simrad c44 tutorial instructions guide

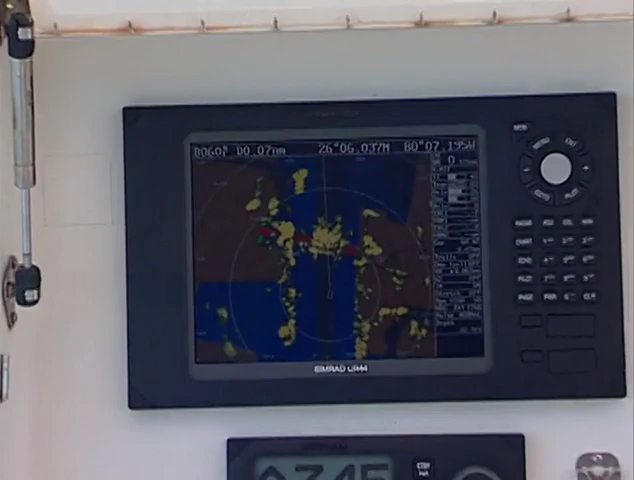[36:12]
Once we get through the bridge, we'll start to pick up the opening of the larger Port Everglades Basin, which is a major shipping port, and we should be able to see some cruise ships that are lying in their berths waiting to take folks out for their holiday weekends and holiday trips. The radar target now fades as we get under the bridge, and what you're seeing is the chart image
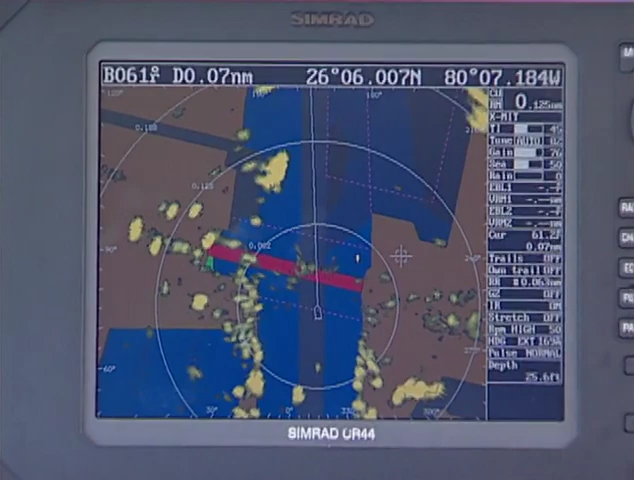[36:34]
of the bridge as we're directly under that bridge and radar doesn't look up. As we pass the bridge, you'll start to see the bridge radar image appear astern of us.
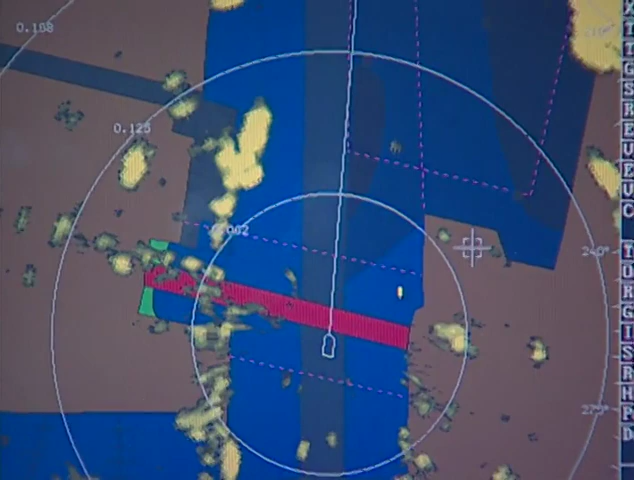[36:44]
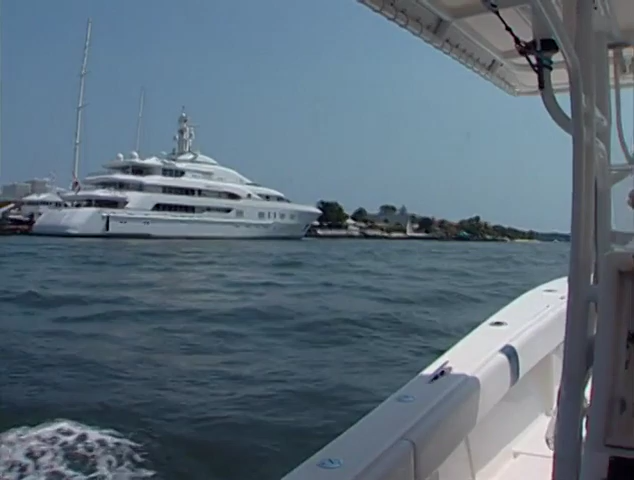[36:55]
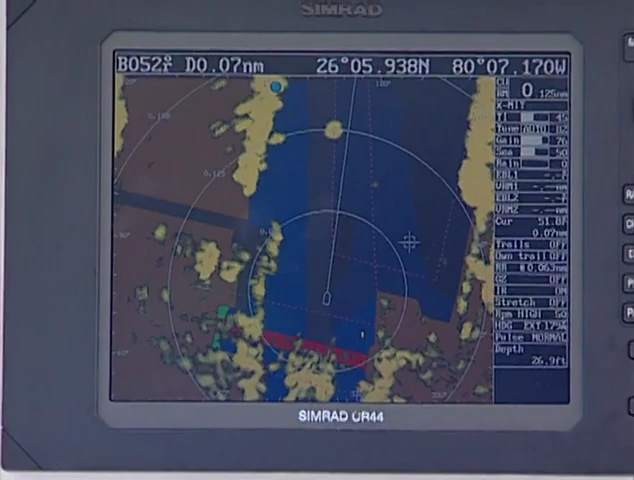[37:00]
On the starboard side is a massive radar target, and that's the Regal Princess, one of the Princess Cruise Line ships. Another powerboat approaching on our port side.
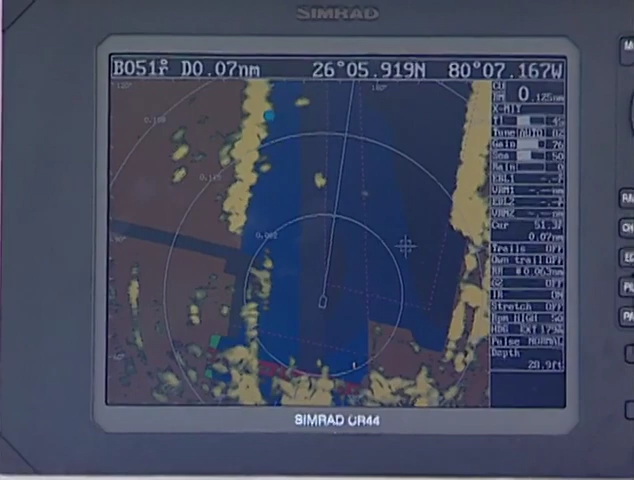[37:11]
You'll see that target very clearly. And the bridge is just disappearing off the bottom of the screen. Just appearing on the left-hand side of the screen are two navigation buoys. They're swinging around on our bow now as we're turning towards them. There's a red marker floating in the water, and then there's a green marker on a post.
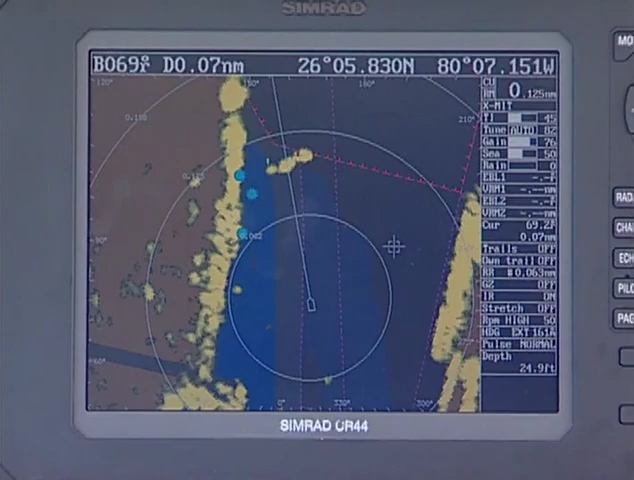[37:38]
The center one is the catamaran. The right-hand one is the red buoy.
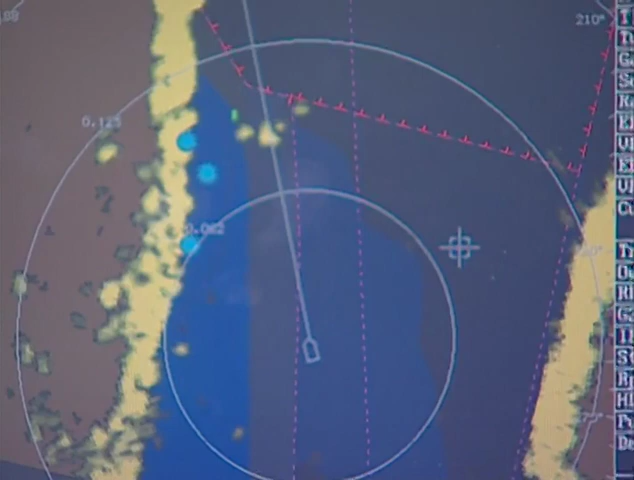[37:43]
The left-hand one is the stake, or the day mark.
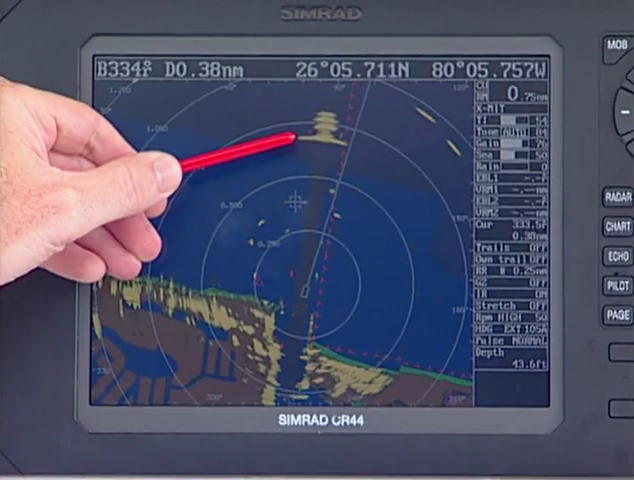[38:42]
We're on the radar overlay image. Here's a very large radar target coming right between the buoys out there. And you'll see when we move the camera that a ship makes a very, very good radar target.
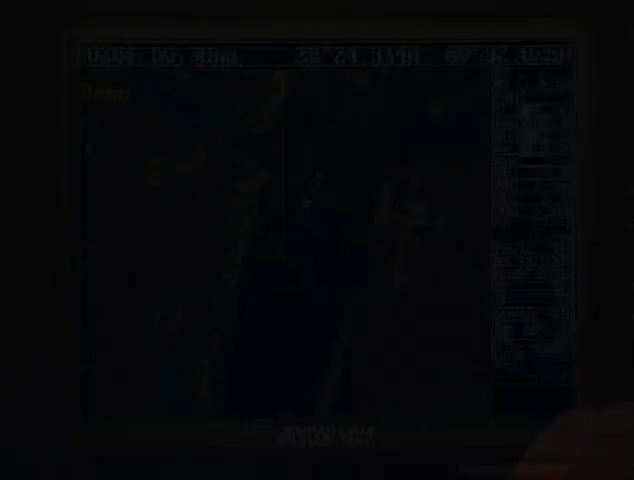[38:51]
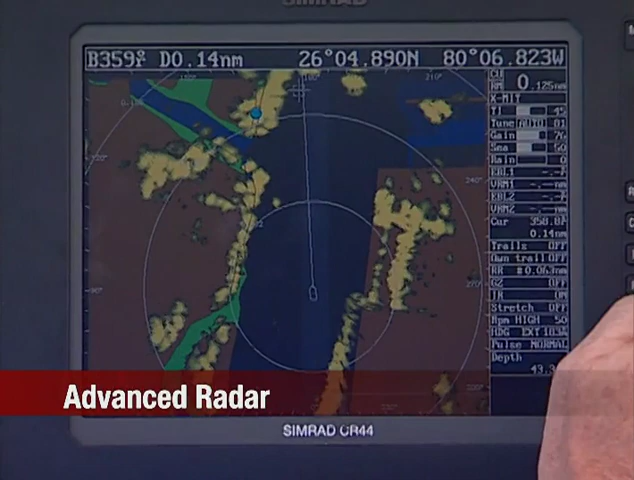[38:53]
The target coming at us, we want to know if we're going to clear all right. I'm moving the EBL, electronic bearing line, right on top of the target right here. Watch him come down the bearing line. If he comes all the way down the electronic bearing line, that's a collision. We need to make a decision here. We need to go one way or the other. If we turn to the left, he goes outside the bearing line and will pass outside and astern of us. If he had continued down that bearing line, that's a collision.
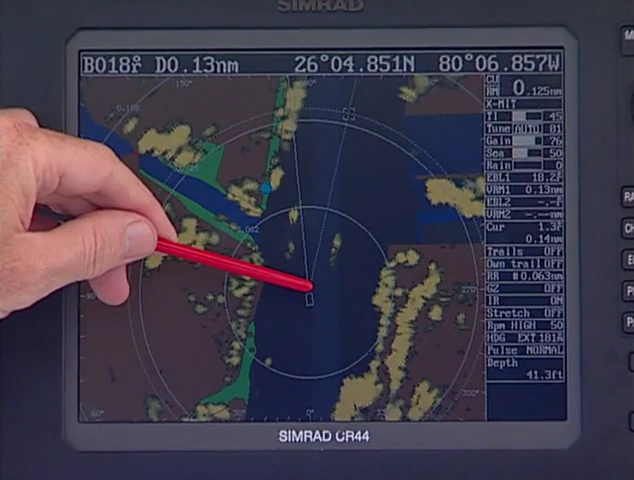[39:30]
That tells you slow down or make a dramatic change right now so somebody knows which way you're going. That's the electronic bearing line. Now we'll set the EBL on the left-hand side.
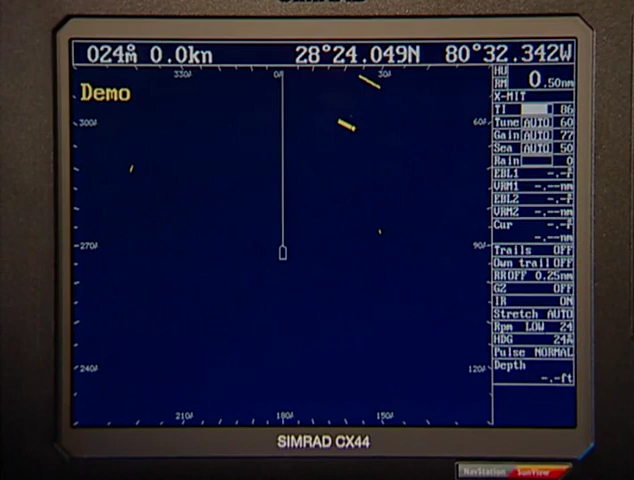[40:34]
You can set an area anywhere around the boat, and be warned when targets come into the guard zone or when they leave the guard zone. It's set using the EBLs under the entry key. Activate EBL 1. We set the outside of the marker. EBL 2 sets the inside of the zone.
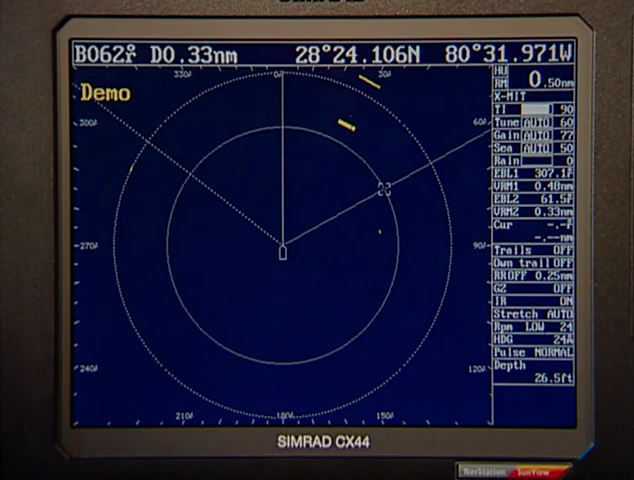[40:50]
Then we set the guard zone using the adjust key and mark it for targets that come into the zone.
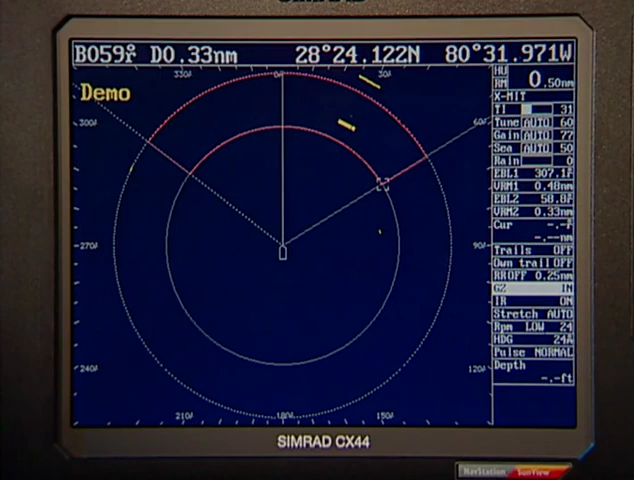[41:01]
There's your guard zone set.
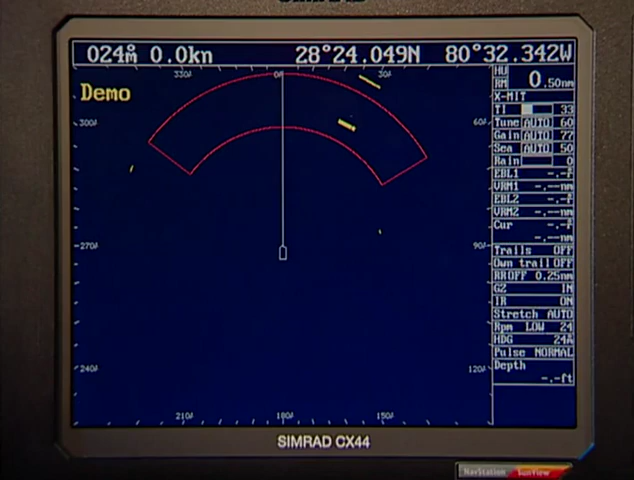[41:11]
If any target comes into that zone, it'll trigger the alarm. We showed how, using the echo sounder, we can go back in time, go back behind the boat, and create a waypoint right from the echo sounder. But we can do the same thing from the radar. As we're leaving the inlet and we're running out,
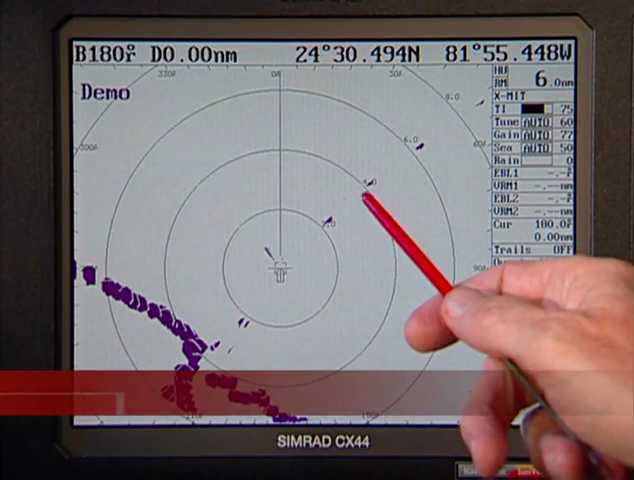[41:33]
we notice on the radar screen a variety of boats or maybe birds off here on the starboard bow. We want to go there. Move the cursor out to where that target appears.
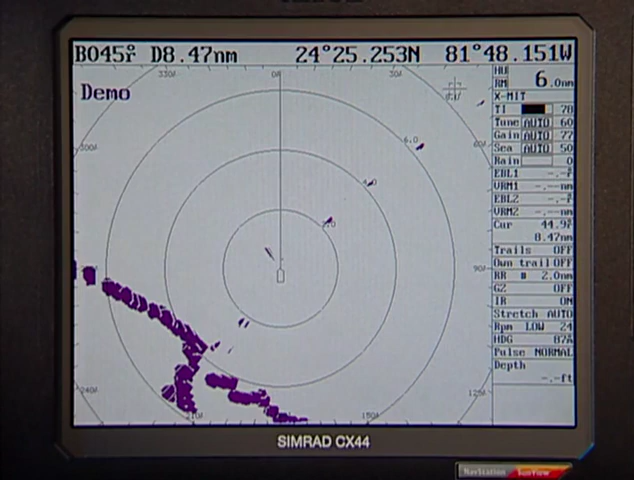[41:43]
Hit go to and number one for cursor. There's your waypoint. Right here on the radar screen. Now we go to the chart plotter
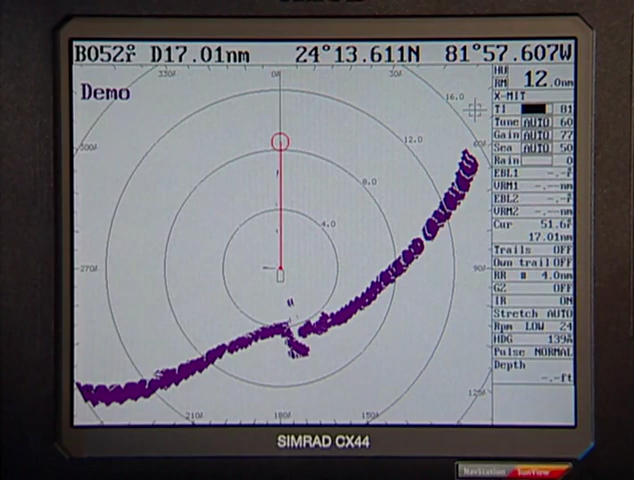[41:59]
and it's right here.
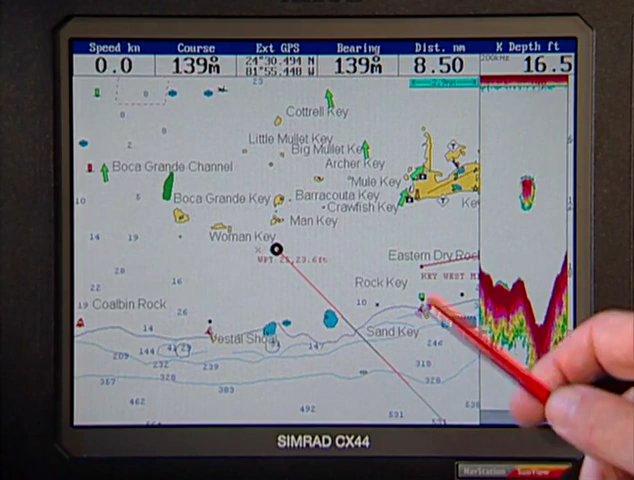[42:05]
On screen: depth 16.5 ft, speed 0.0 kn
Bearing 139 degrees. Distance is 8.5 miles.
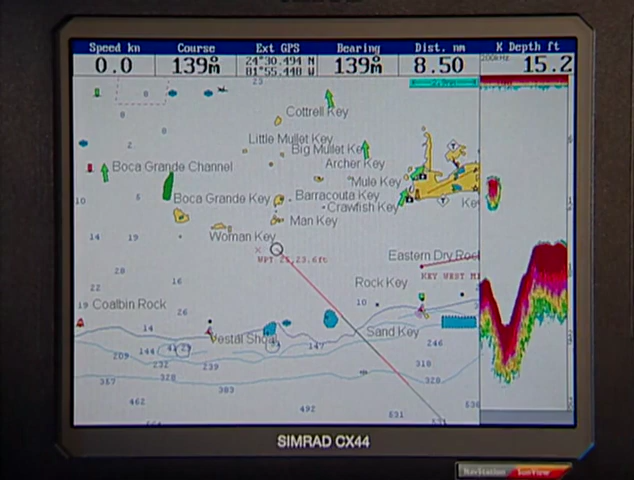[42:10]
On screen: depth 15.2 ft
Simrad was first to realize and incorporate the advantages of high-speed radar updates by increasing the speed of the antenna rotation. Normal antenna rotation is 24 RPM, as you see here. You can manually engage 48 RPM or let it automatically speed up depending on vessel speed. The faster the boat, the more difficult it is to get a smooth target acquisition.
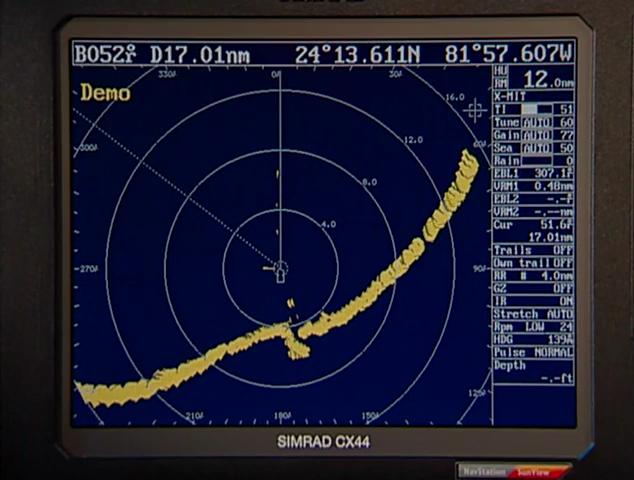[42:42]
Targets tend to jump across the screen. So with a faster radar antenna, you'll see fast targets move more uniformly across the screen.
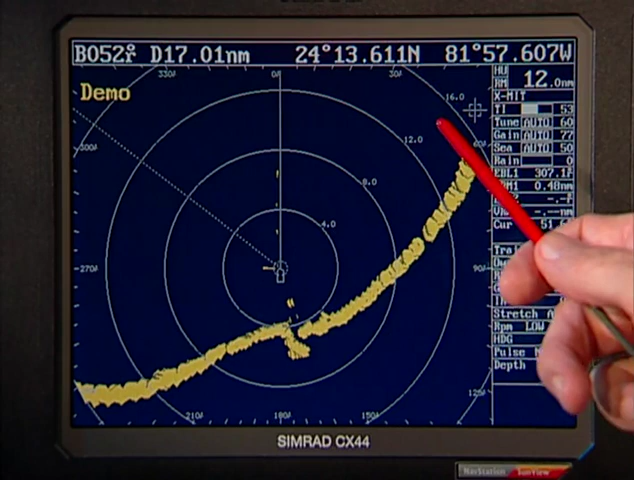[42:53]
The other advantage is that in dual radar,